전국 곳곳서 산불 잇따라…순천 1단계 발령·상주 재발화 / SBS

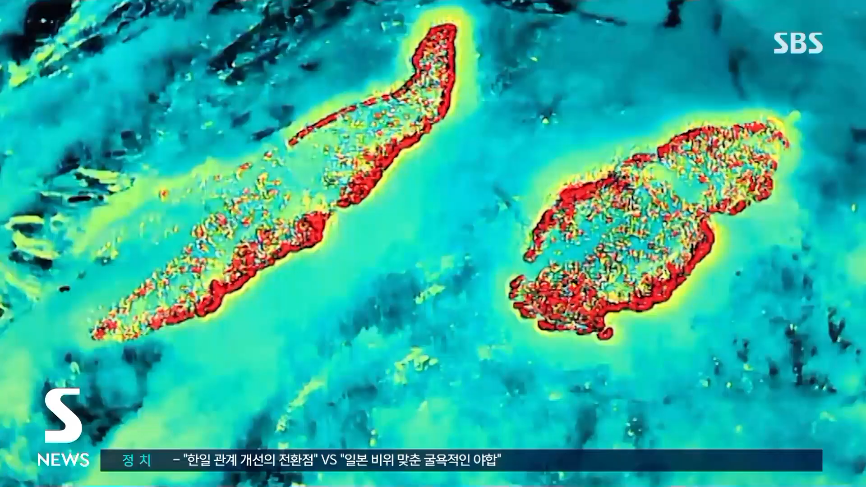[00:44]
나무 사이로 불길이 피어오르고 열화상 카메라를 비춰보자 불길이 옮겨붙은 위치에 붉은빛이 가득합니다. 어젯밤 9시 20분쯤에는 전남 순천의 야산에서 산불이 발생했습니다.